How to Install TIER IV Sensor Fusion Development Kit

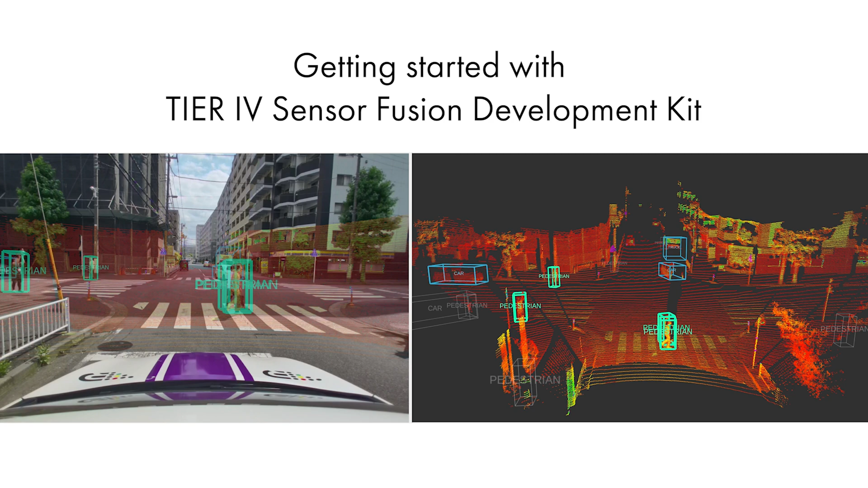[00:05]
Getting started with Tier 4 Sensor Fusion Development Kit In this video,
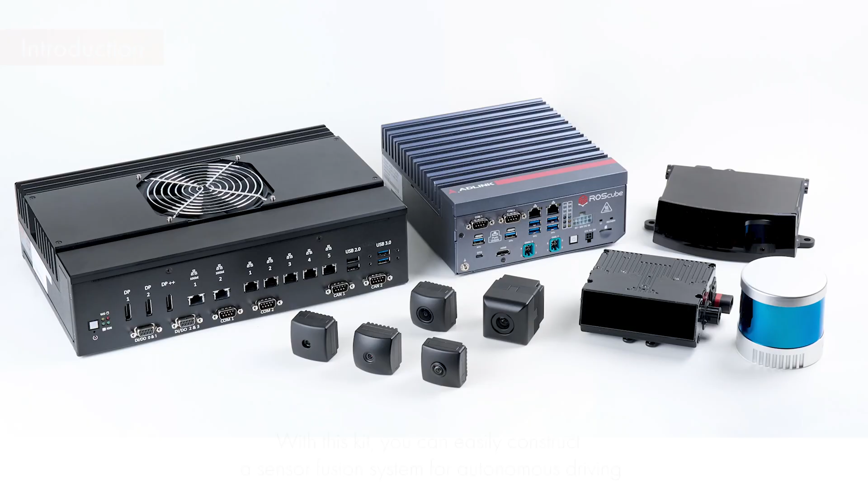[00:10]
we will explain the setup process of the Sensor Fusion Development Kit
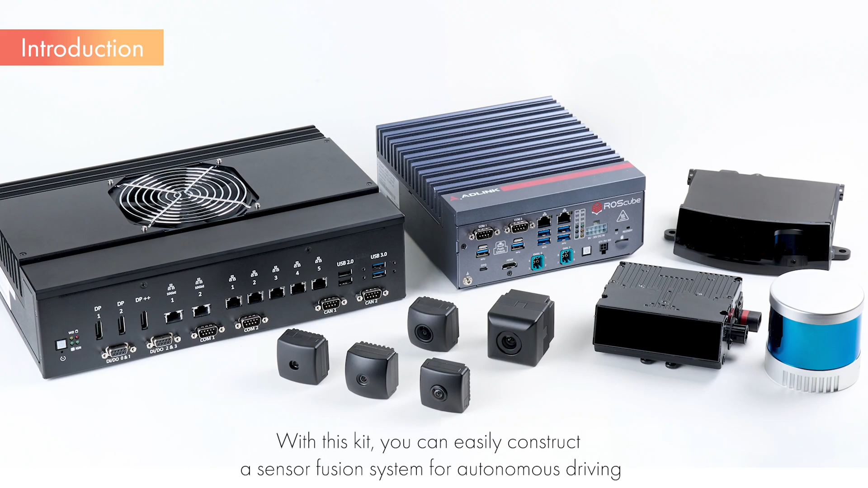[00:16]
provided by Tier 4 and demonstrate some sample applications. The software and tools used are either included in Autoware's perception features or developed by Tier 4 for autonomous vehicle development.
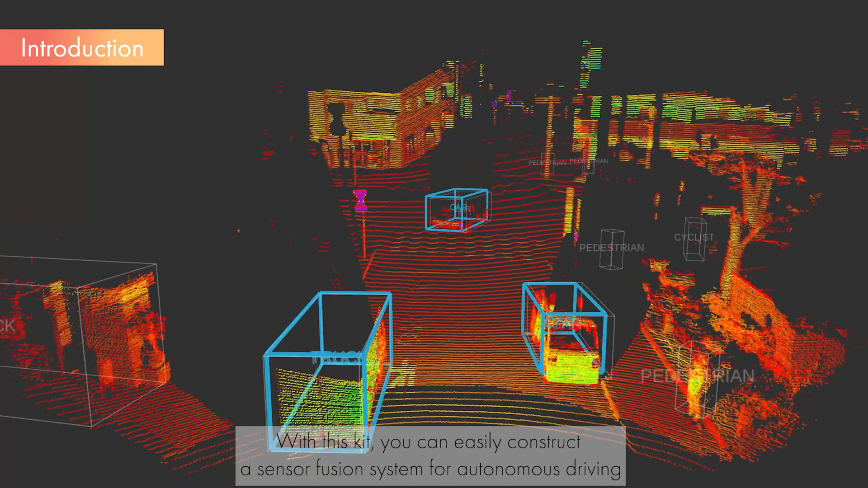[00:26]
All are available as open-source software.
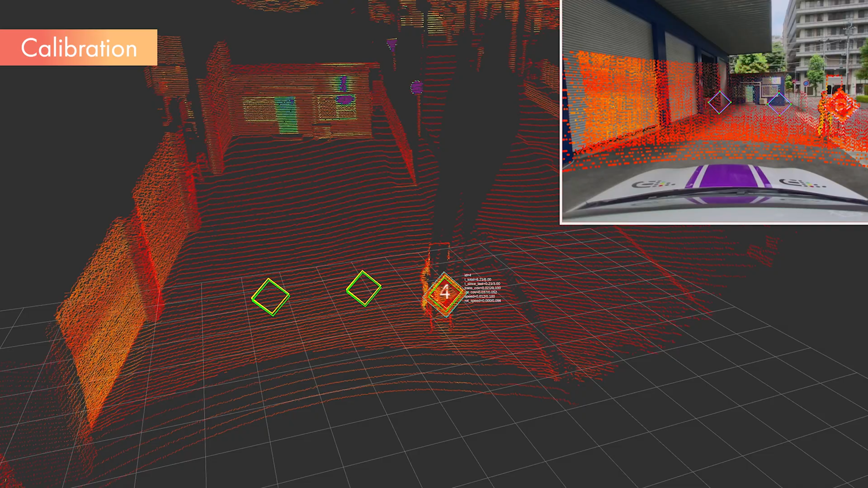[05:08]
Start the camera and LiDAR, and run the Camera LiDAR calibration tool. While watching the LiDAR point cloud displayed on the tool, move the calibration board and collect data. Moving the board so that the markers of the target are recorded over as wide a range as possible will result in a more accurate calibration.
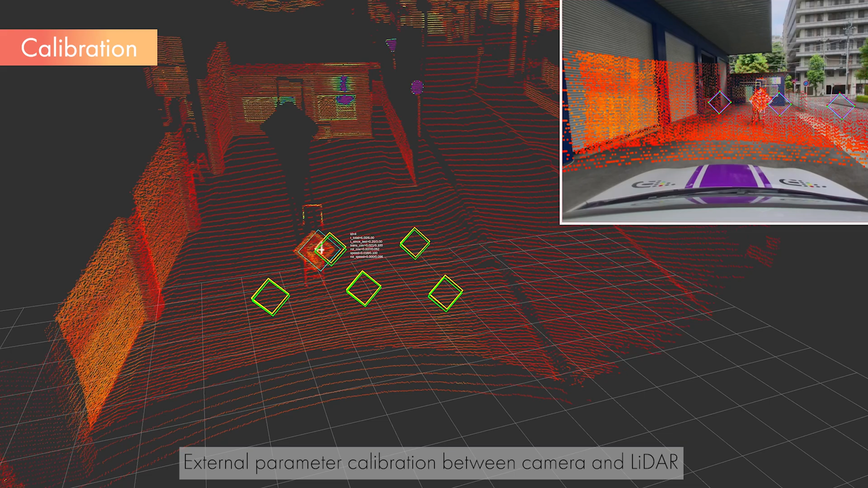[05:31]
Once data collection is complete, run the calibration and output the results to a file. If the calibration is completed correctly,
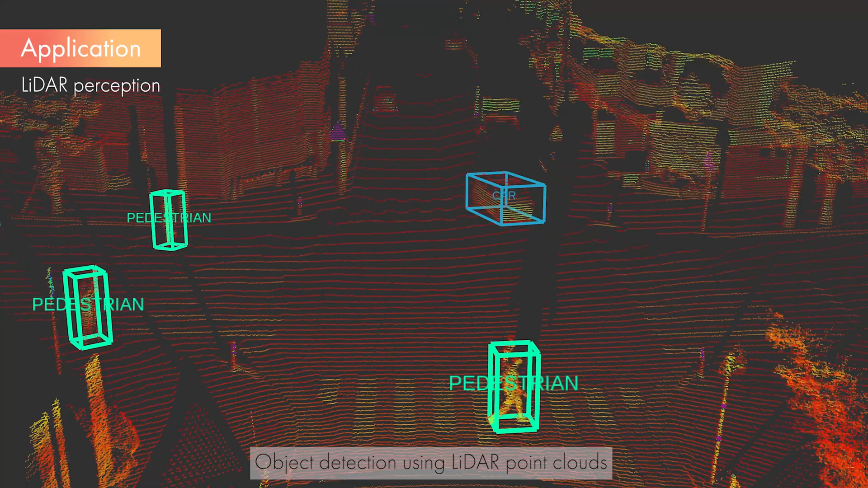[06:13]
Here are the results of 3D object detection using CenterPoint. From the LiDAR point cloud, it is possible to detect objects such as vehicles and pedestrians as a three-dimensional shape.
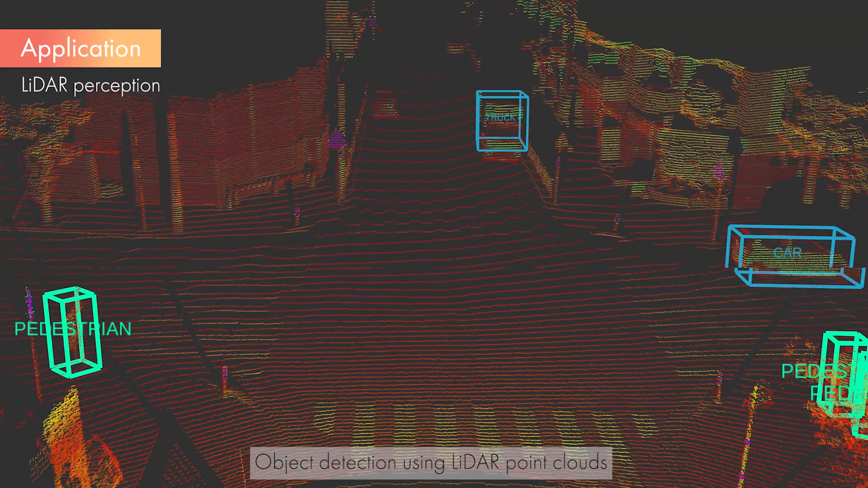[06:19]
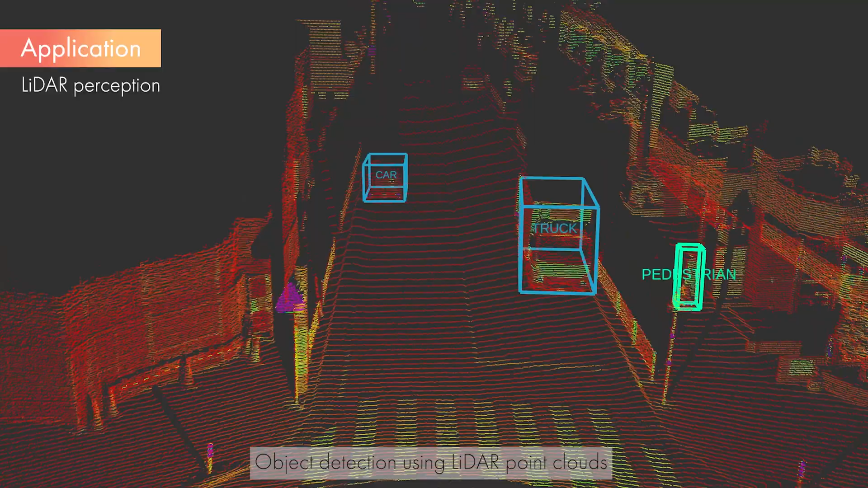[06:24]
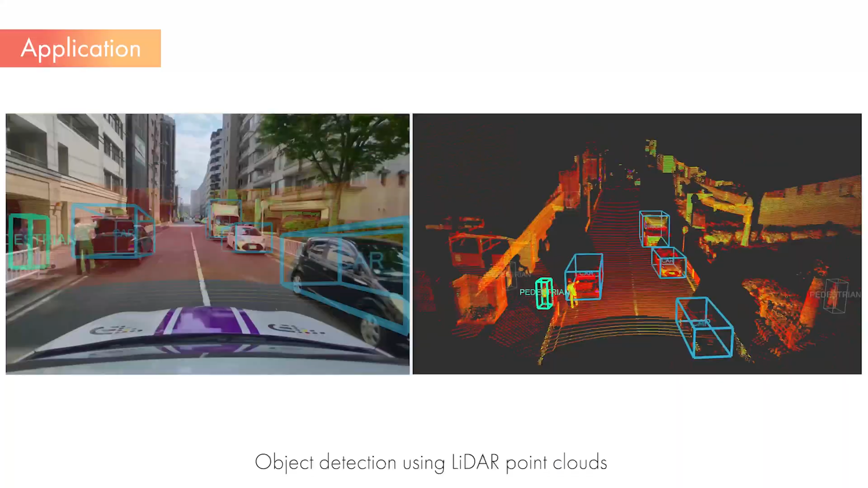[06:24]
Finally, here are the results of SensorFusion that combines the object detection results of the camera and LiDAR. With LiDAR, you can acquire three-dimensional shapes, and with the camera, you can make accurate class estimates. By combining the characteristics of each, you can achieve reliable detection results.
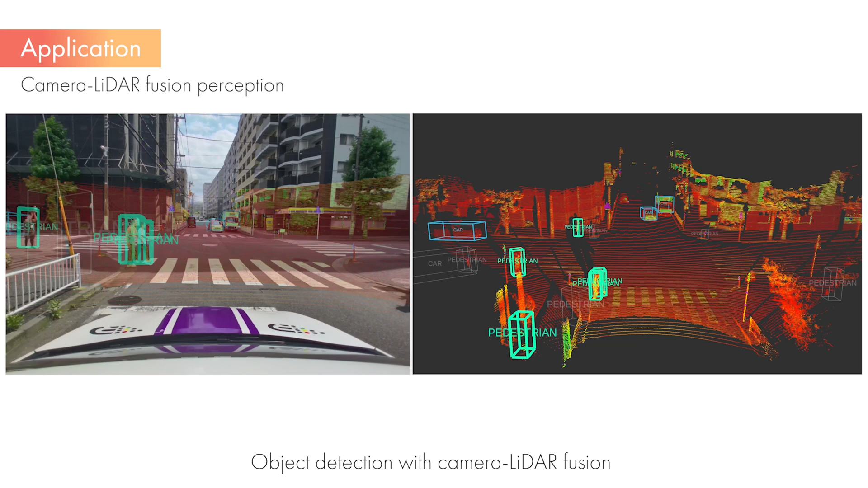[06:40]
This kit allows you to use the recognition applications implemented in Autoware.